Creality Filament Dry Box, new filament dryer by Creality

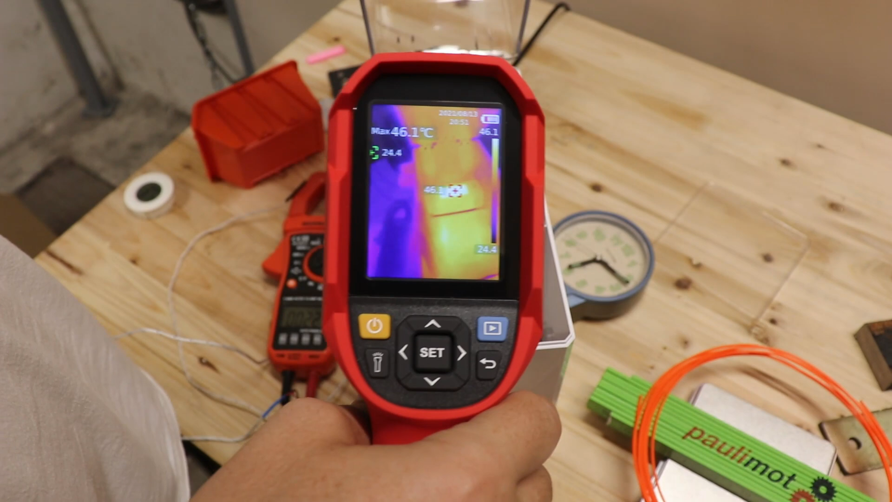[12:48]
On screen: max 46.1°C
So let's check the temperature for this thermal camera.
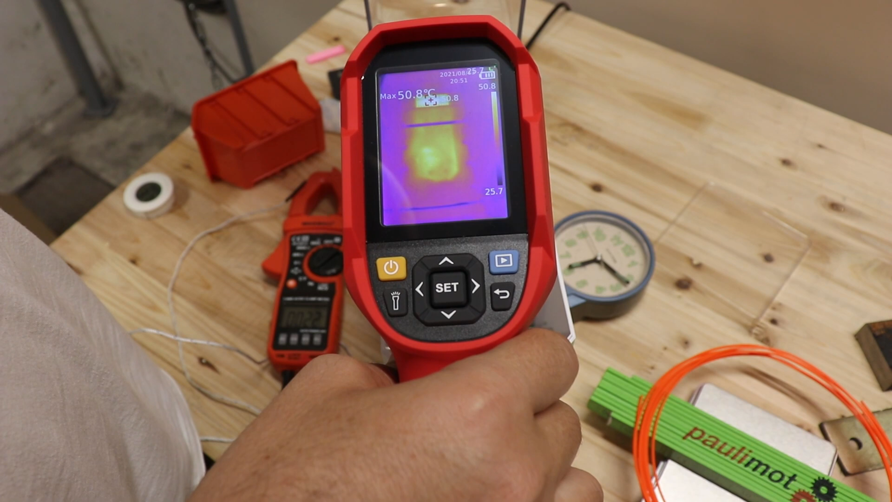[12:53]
On screen: max 50.8°C
And it is blowing the air. And it is blowing the air. Which is 54 degrees Celsius. And it is raising. Because now it starts with the heating. And the plate is 59-60 degrees Celsius. So I will follow the temperature of the air.